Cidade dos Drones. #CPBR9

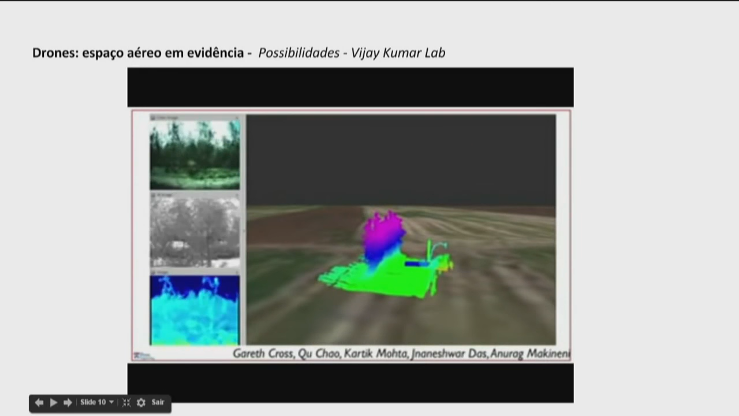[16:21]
Aí depois com algoritmos de vídeo você pode fazer a coleta desses dados.